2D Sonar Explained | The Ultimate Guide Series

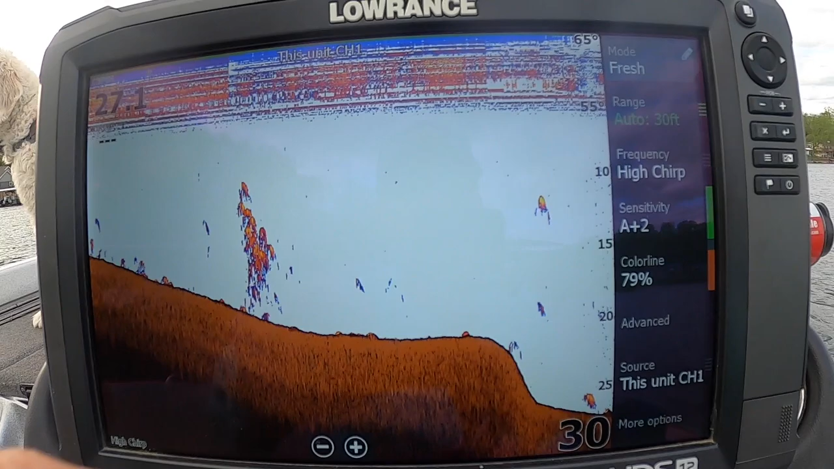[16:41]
another little lip you see some fish down here just hanging out deep suspended a little bit off the bottom this is what's nice
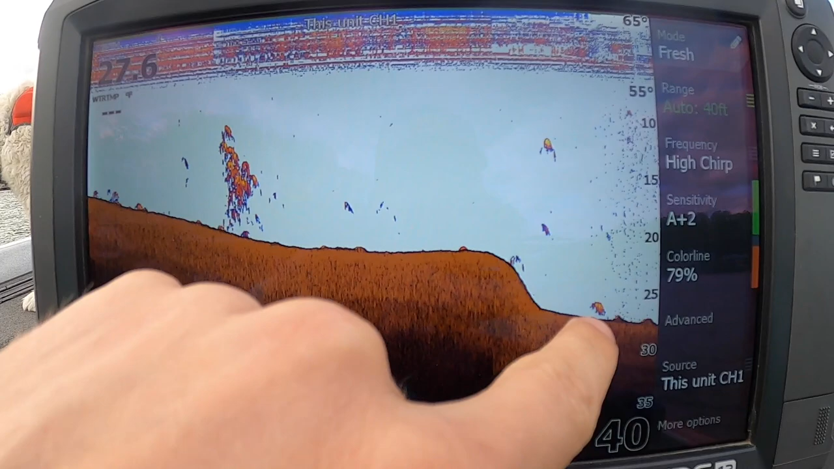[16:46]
like I said when we're small amount fishing if a fish just raises up just a little bit you're going to see that
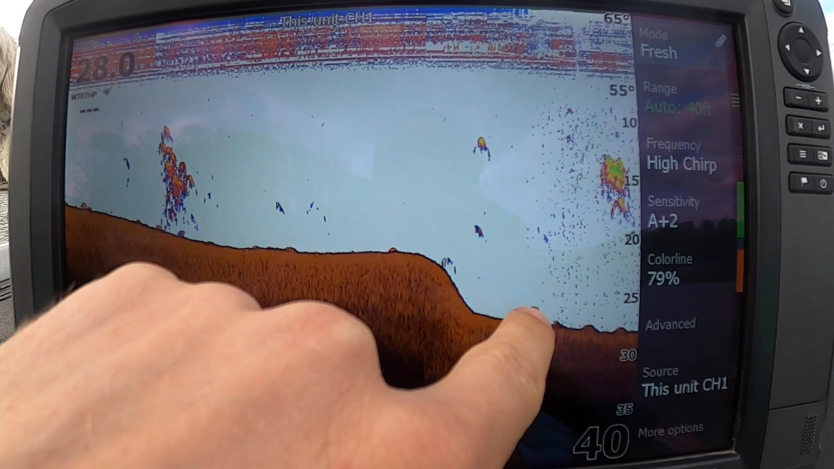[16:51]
here it looks like a little ball of shad a little big ball with some other fish beneath it feeding on them so that's
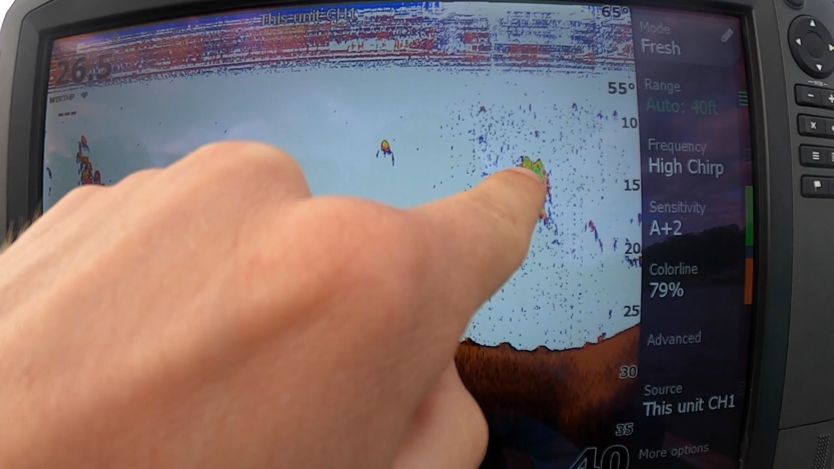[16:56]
kind of what a school of shad looks like on your 2D usually it's going
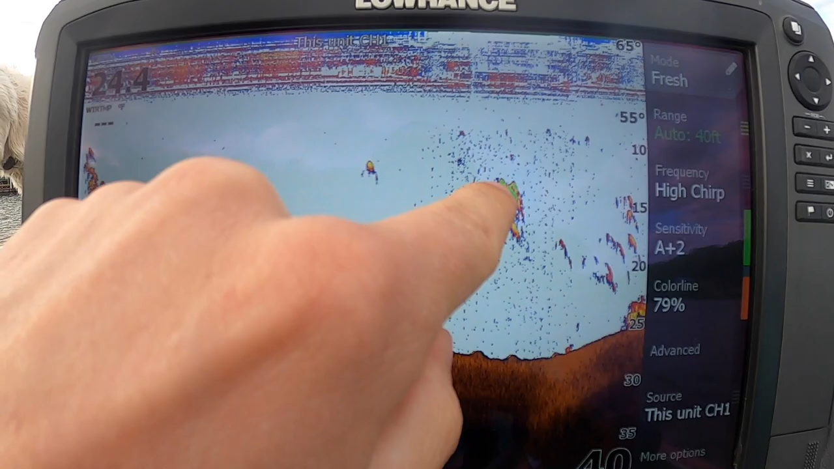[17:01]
to be very dense so you're going to get that green ball in there here looks like another big school of crappie
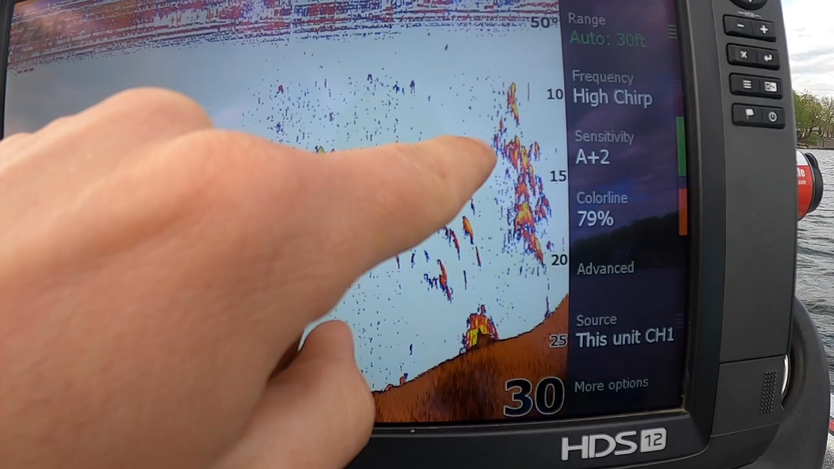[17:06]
I'm only guessing that just because they're suspended out here they're kind of near the shad and they're stacked
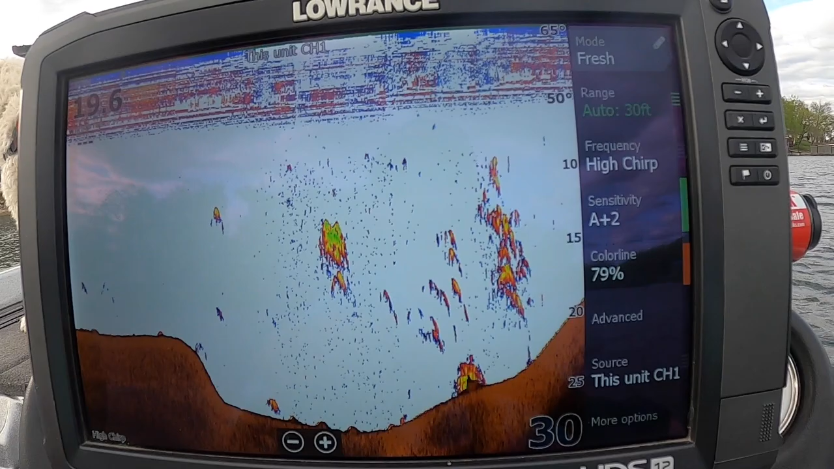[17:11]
very vertical the crappie tend to stack like this where bass tend to go a long
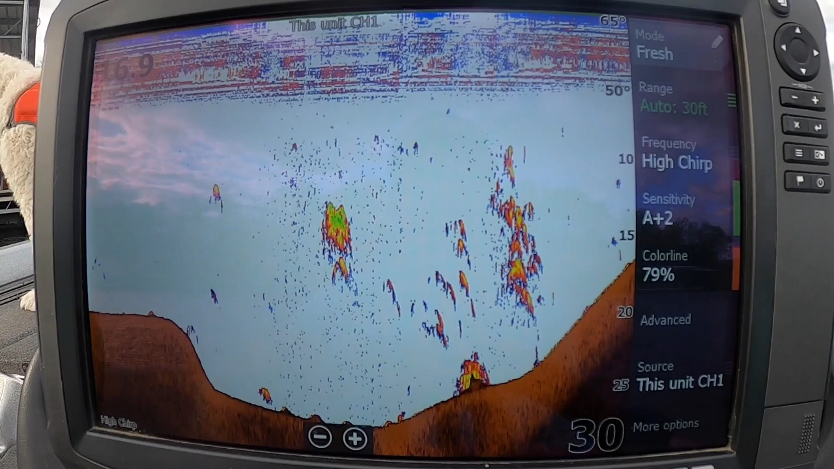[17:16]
way and there's also there was rock down there this thing
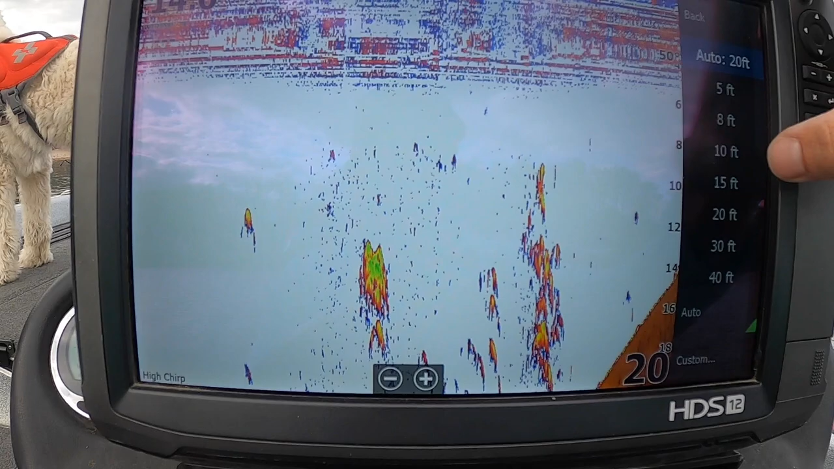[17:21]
put this back here there you go you can see there's either a rock or a
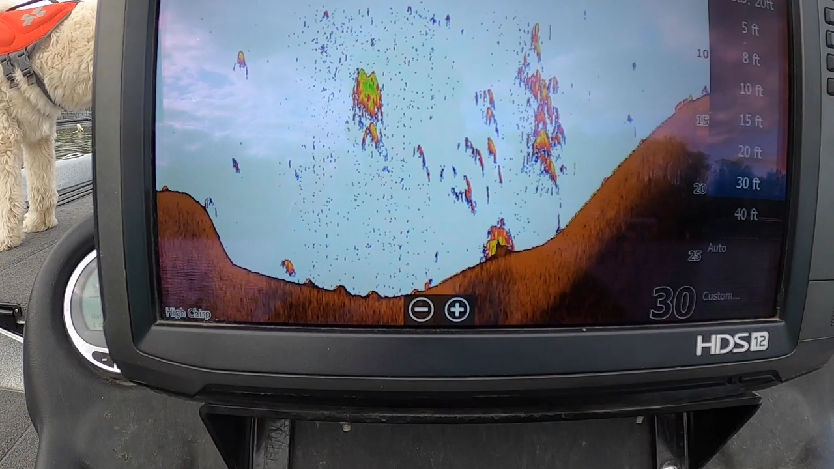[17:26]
big block maybe a lot of times I have these big blocks that hold these these docks up and
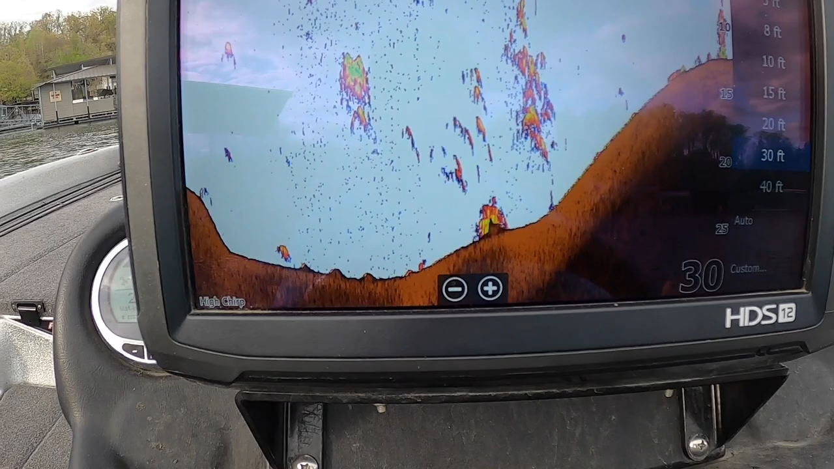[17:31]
that is kind of what that looks like it could be so moving on here a little bit more
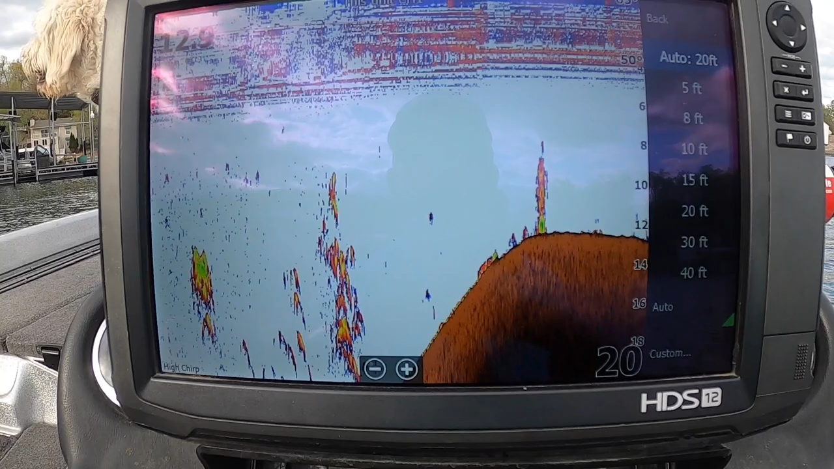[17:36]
I'm going to try and find some fish and just stop the boat over top of it I guess I could go mark these
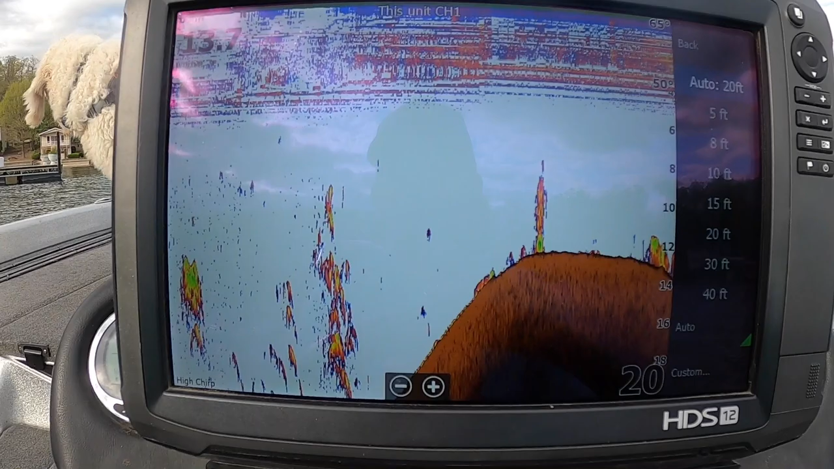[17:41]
I will mark these
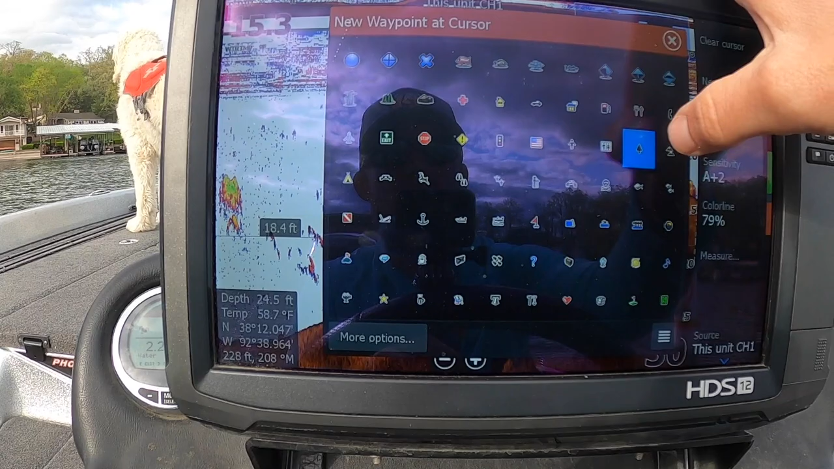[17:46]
On screen: depth 24.5 ft, water 58.7°F
as fish and I will turn around and I'll show
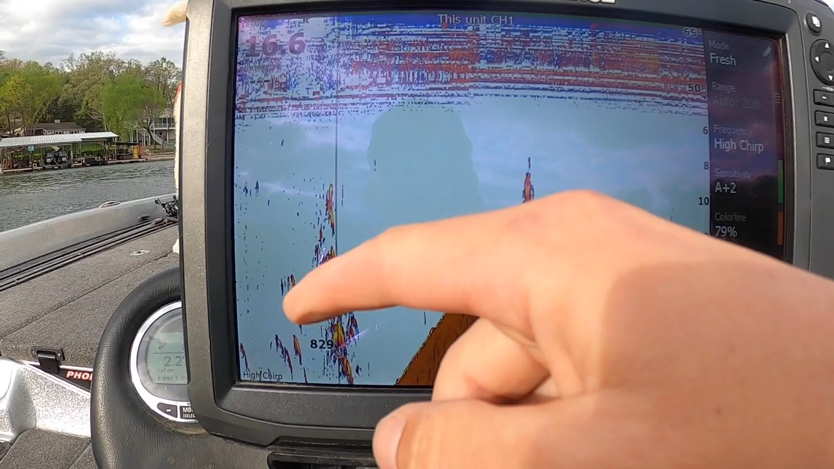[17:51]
you what you're looking at now this is where you're driving over them so you're going to get that you know that
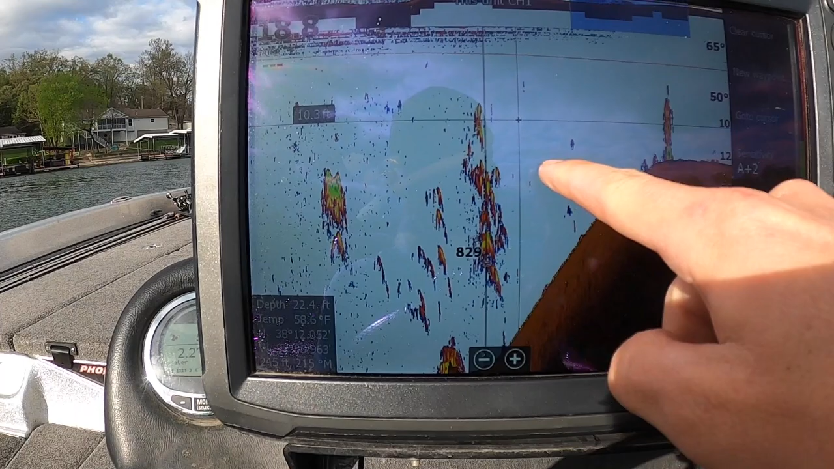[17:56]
On screen: depth 22.4 ft
little arch you're going to have the arch effect like I showed in the little picture earlier you know your
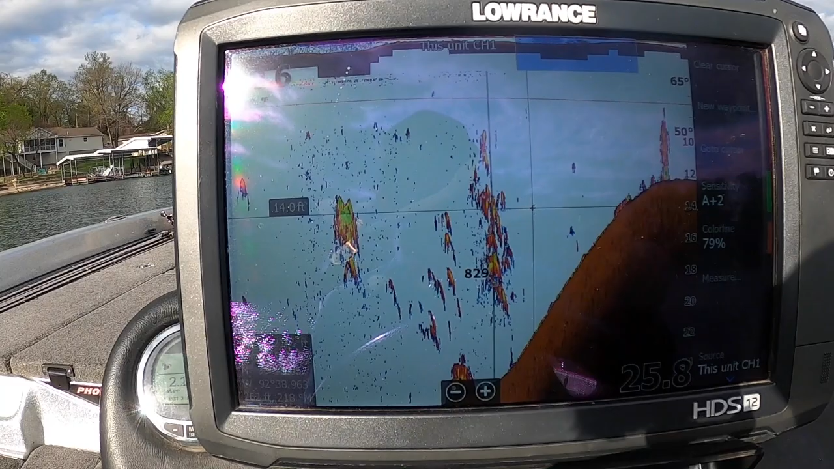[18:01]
fish is stationary you're driving over it it's going to draw that arch based on your cone angles now I'll go over top of them
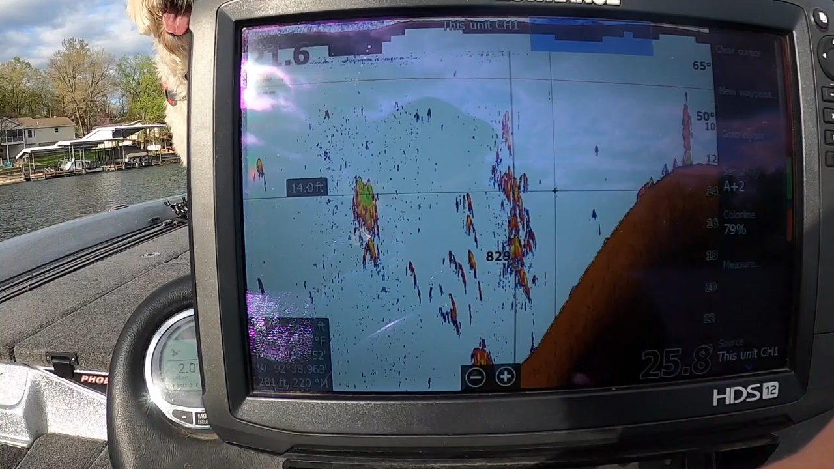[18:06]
for the trolley motor and show you